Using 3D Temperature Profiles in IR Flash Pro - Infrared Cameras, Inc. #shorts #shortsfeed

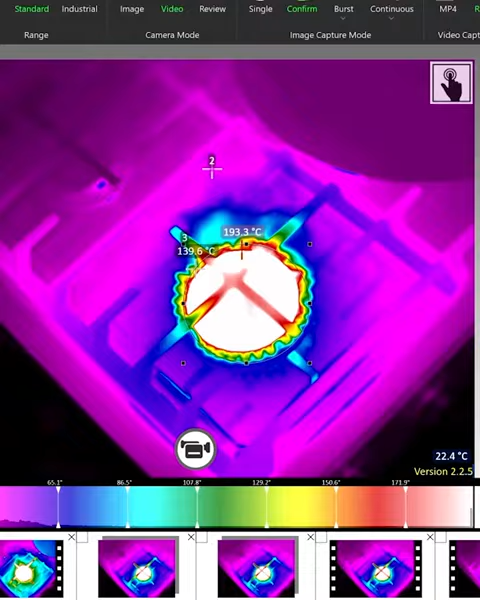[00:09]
The tab takes the received image and turns it into a flat plane, then elevates points of the image to specific heights based on real-time temperature readings.
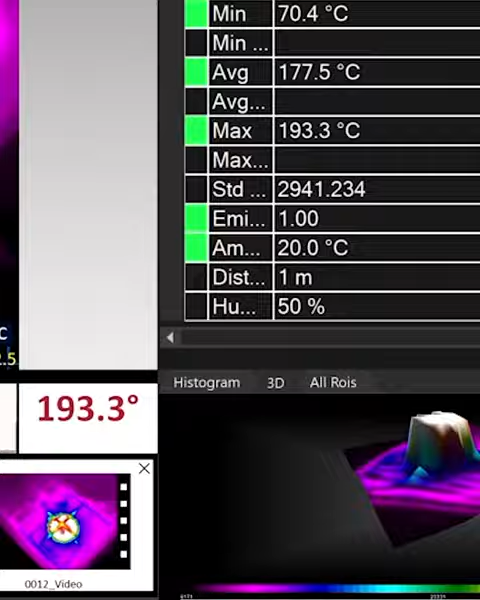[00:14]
On screen: max 193.3°C, min 70.4°C
Alright, take this egg for example.